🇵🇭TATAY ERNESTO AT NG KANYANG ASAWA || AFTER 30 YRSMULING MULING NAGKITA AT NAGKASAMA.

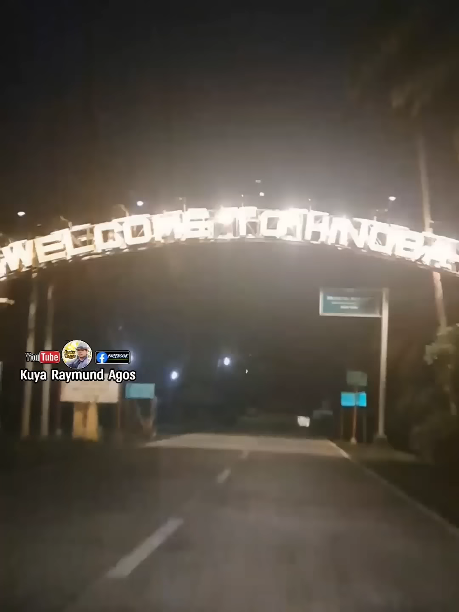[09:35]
Yan po mga kabayan, inabot na kami dito ng gabi. Papasok pa lang po kami ng hinubaan.